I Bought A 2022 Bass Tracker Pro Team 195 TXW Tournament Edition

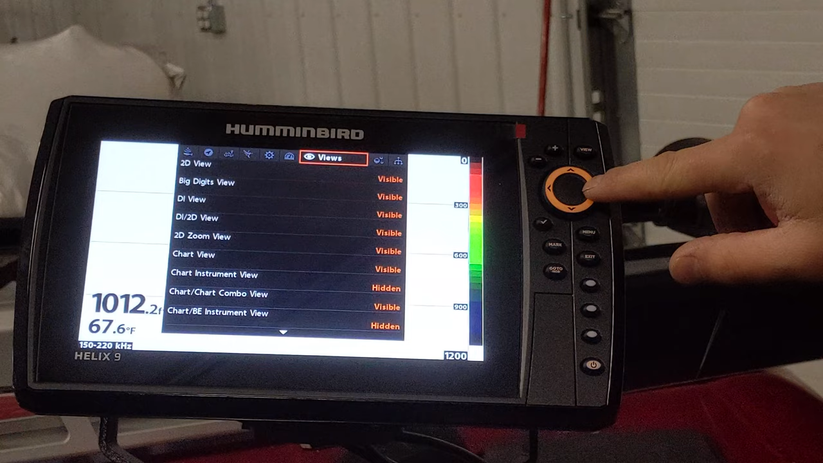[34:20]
On screen: water 67.6°F
If you go to views, so these are all different views where they do like split screen where they'll show
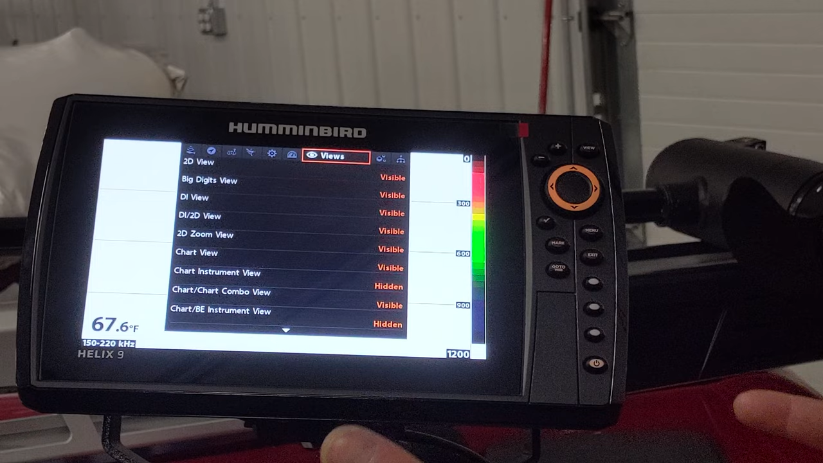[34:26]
On screen: water 67.6°F
say like just sonar or you can do your 2d and down imaging.
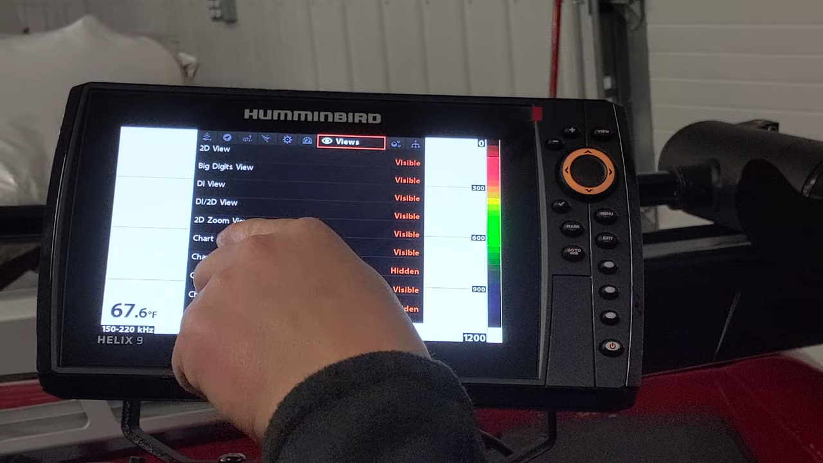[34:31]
On screen: water 67.6°F
You can do your chart view, which is your mapping. You can do instrument view. So if you see visible and hidden, what I,
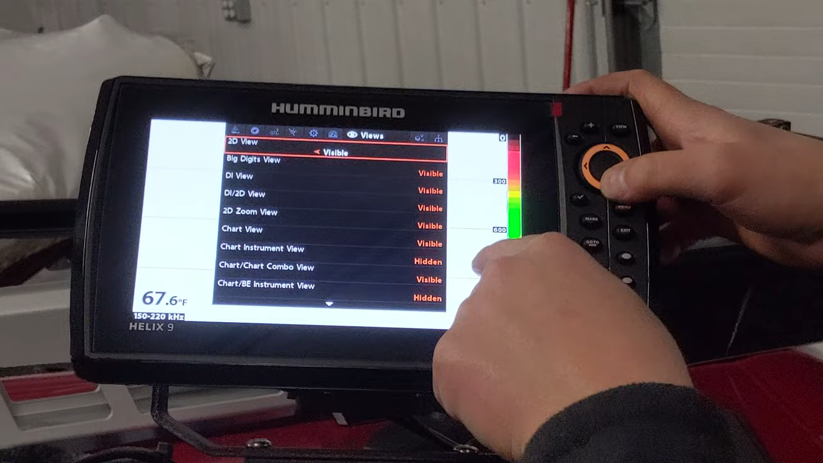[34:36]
On screen: water 67.6°F
what you'll find, and it might take you a little bit using it, you'll, you'll go through it and you'll realize,
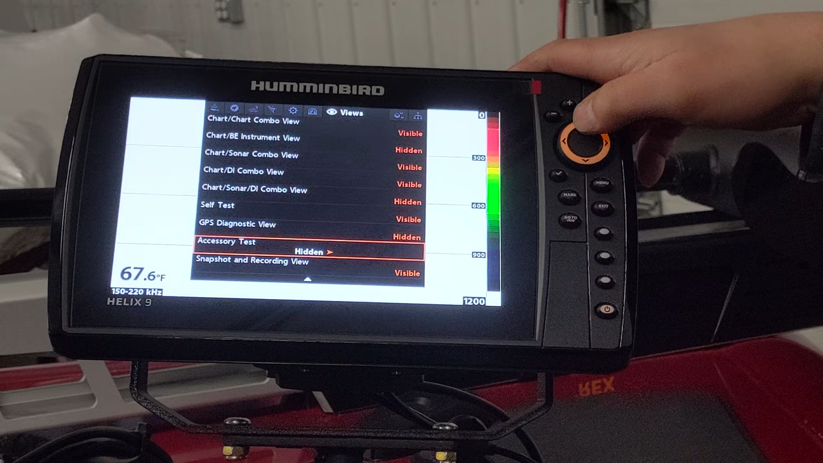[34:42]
On screen: water 67.6°F
okay, I don't need the self test screen visible at all times. So have that hidden.
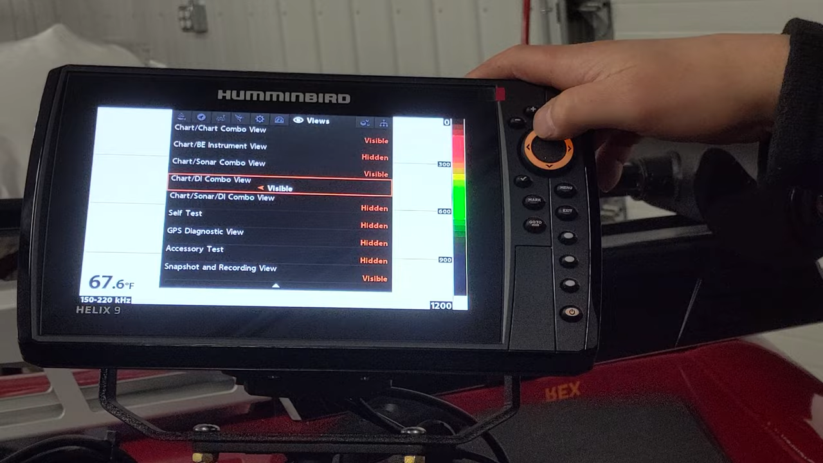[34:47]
On screen: water 67.6°F
You might find that you really like say the chart sonar view right now, it's visible.
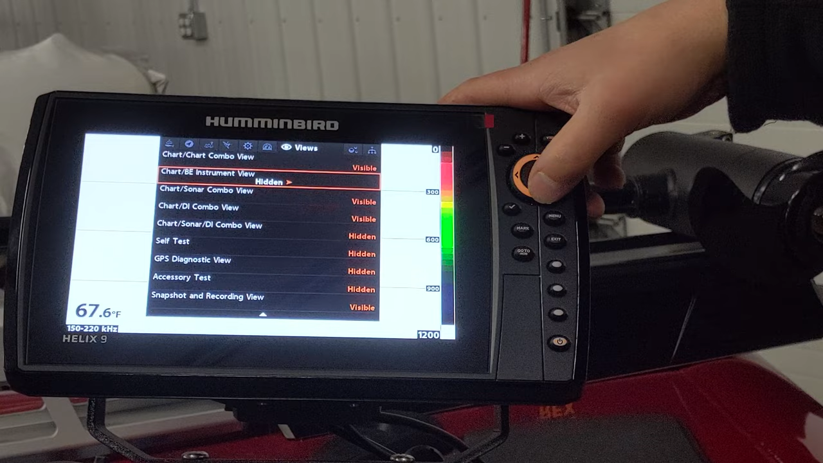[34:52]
On screen: water 67.6°F
So you can change all these. And that way, when you're on your main screen here and you hit the view button and it's cycling through every view,
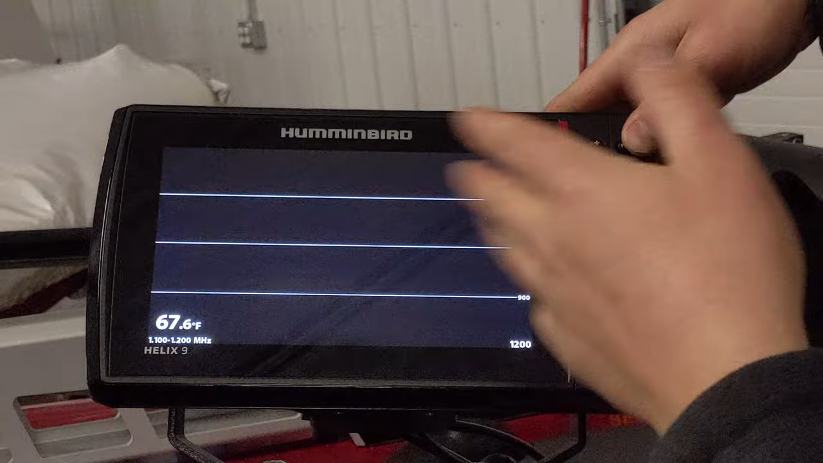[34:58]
On screen: water 67.6°F
you might narrow that down to three, four screens. So it's not going to go through some of these screens that you're never going to use.
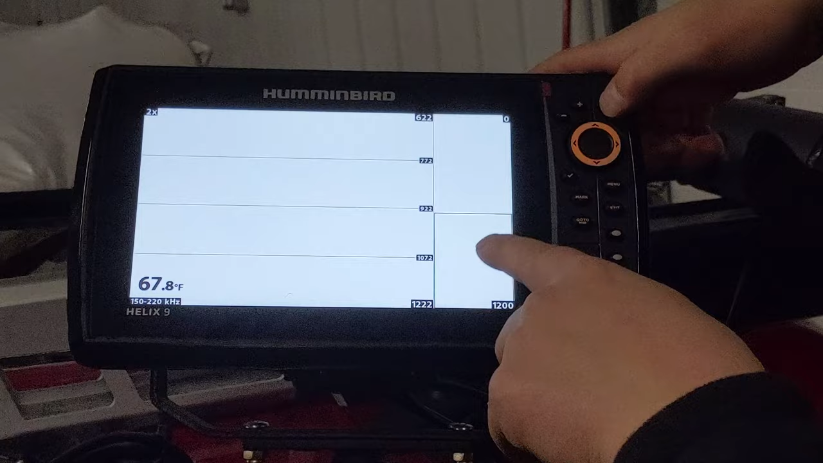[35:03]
On screen: water 67.8°F
So I found that with mine, it took me a while to change it because I just didn't even really play around with it.
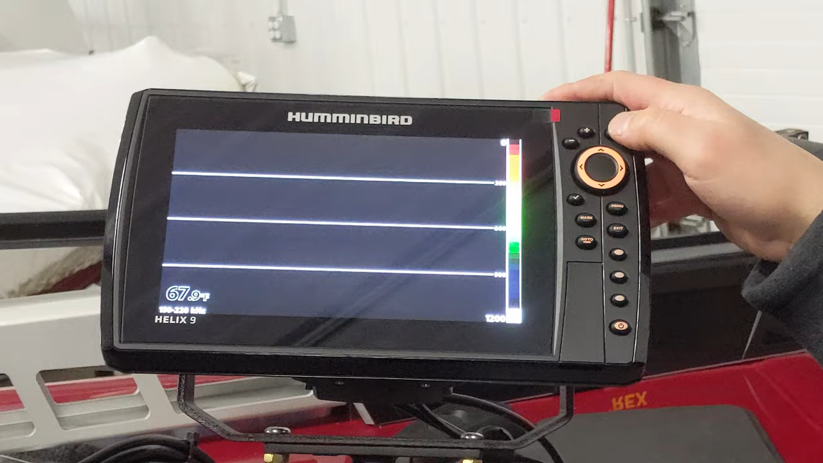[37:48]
the big digit view, the one that has the huge number.
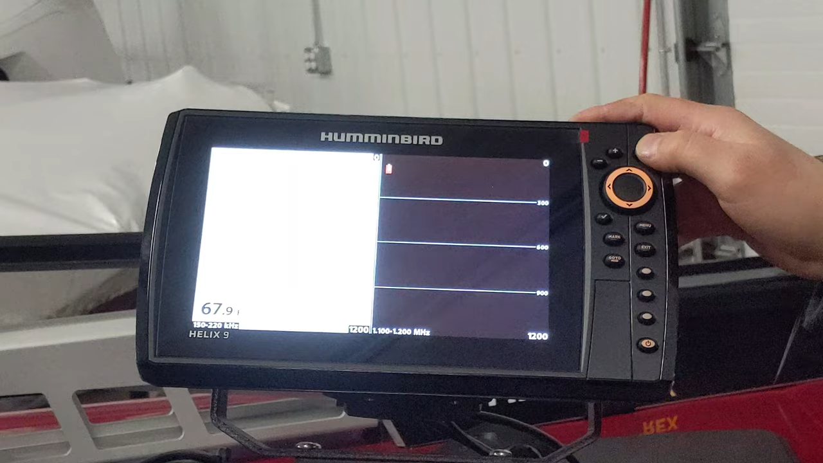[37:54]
So on the map page, let's see if it's loading or anything. Yeah. It has. Yeah. See, it won't let me.